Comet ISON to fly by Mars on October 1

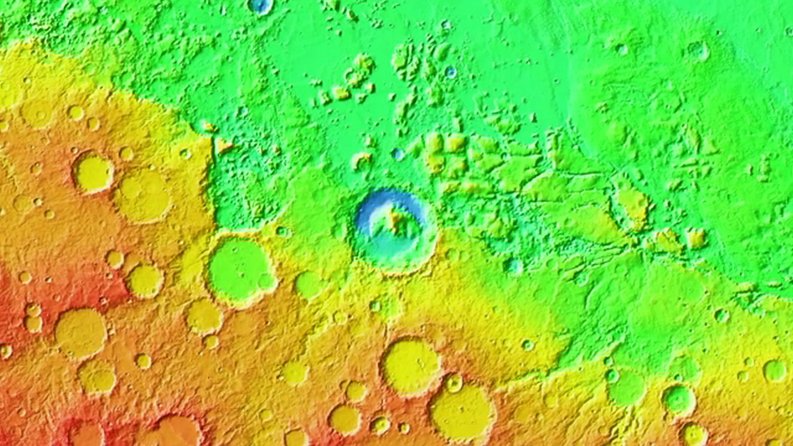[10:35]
If we zoom back in on the area around Gale crater, we can see that the terrain holds a lot of interesting features.
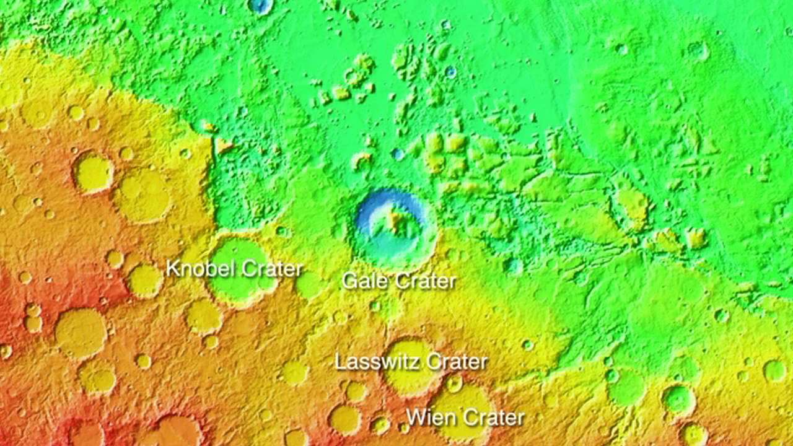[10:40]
One of the most interesting areas is the Aeolus Mensi, an area of mesas and deep valleys. The distance across the area shown in our graphic is about 540 kilometers or 336 miles, about the equivalent of driving from Phoenix, Arizona to Huntington Beach in California.